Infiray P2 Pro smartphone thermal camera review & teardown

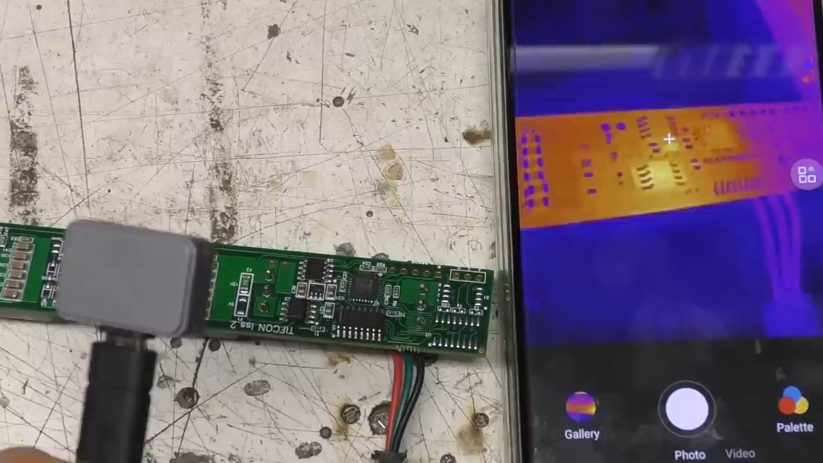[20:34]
overall this is a very nice unit yeah the combination of decent resolution and the high frame rate it's pretty much my sort of go-to thermal camera these days i've got the uh the fleur and the seek handheld unit but i just find that because of the flexibility in the frame rate and image quality this is generally the one that i go for first the um the macro lens i don't find myself using very often um so we can see the sort of general field of view so if you've got a ball with something getting hot this is just like the normal view and because of the resolution frame rate you know
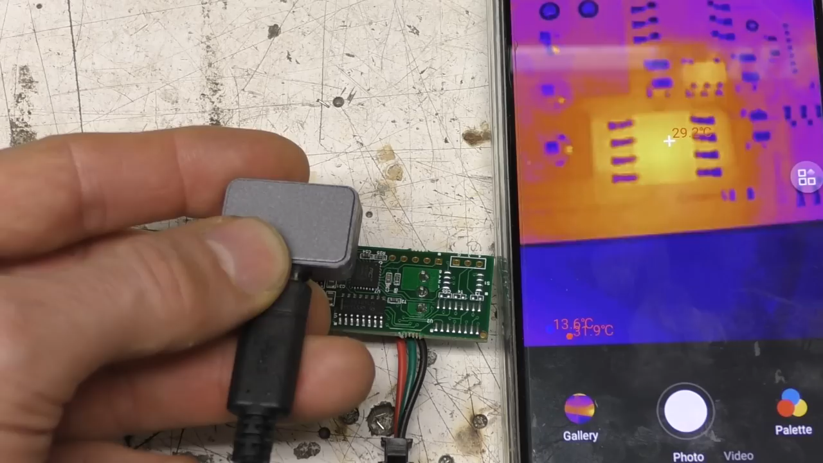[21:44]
center of that chip's reading sort of 30 with the uh laser cutter lens and with this macro lens 20 28 so it's it's not it's not that far off 29 yes but it's fairly close so and for this application you know you're really concerned really with um accuracy so without the macro we're getting about 30.
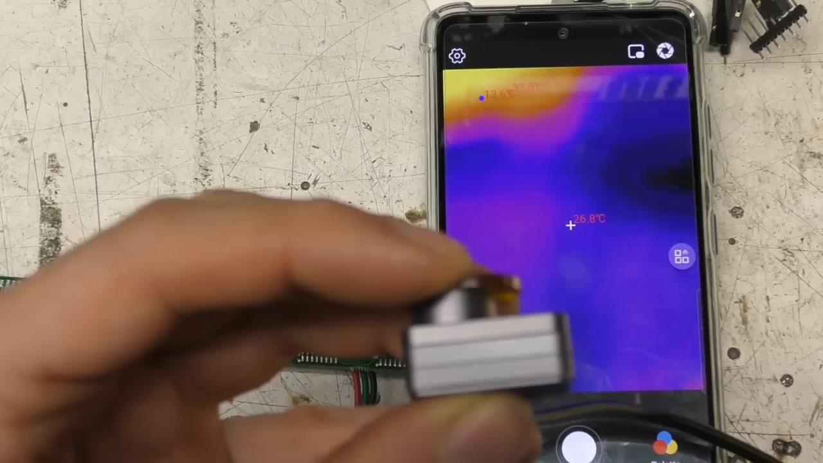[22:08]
On screen: spot 26.8°C
i suppose if you wanted to get some extreme close-ups you could use the macro lens and an additional lens so that's getting us uh like a s08 basically full screen i don't really know when you'd ever actually need to do that but you
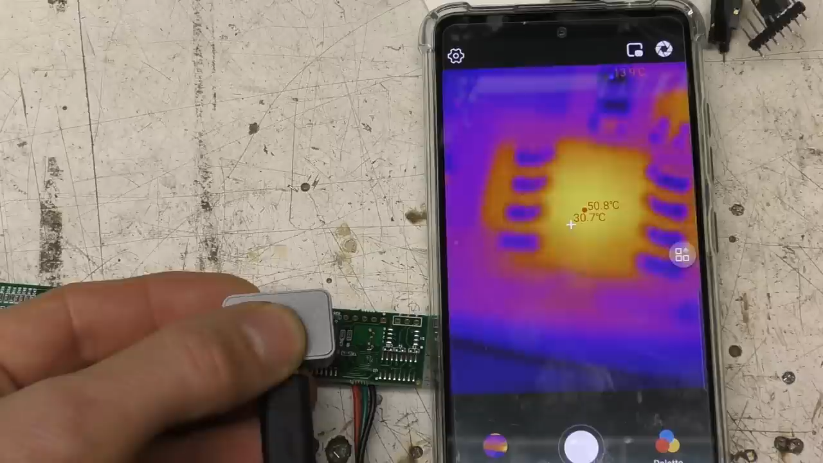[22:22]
On screen: spot 30.7°C, max 50.8°C
can do it if you want to film image really small things so the the macro is a nice to have but certainly uh not by no means essential and not quite as convenient as something with an adjustable